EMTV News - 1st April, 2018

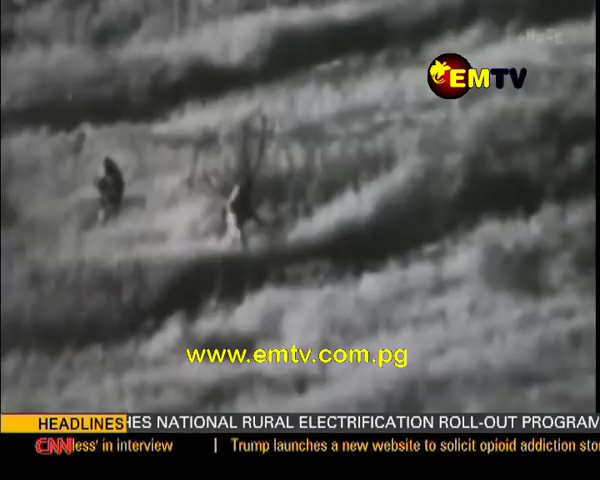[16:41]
Israel claims it only killed militants, releasing this video showing two armed men approaching the border fence.